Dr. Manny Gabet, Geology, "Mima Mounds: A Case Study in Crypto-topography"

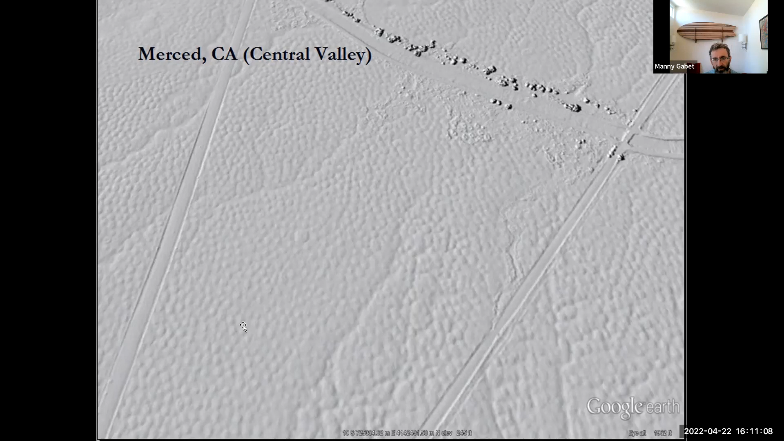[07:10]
these are all Mima Mounds. And this is just a small portion of this much larger area.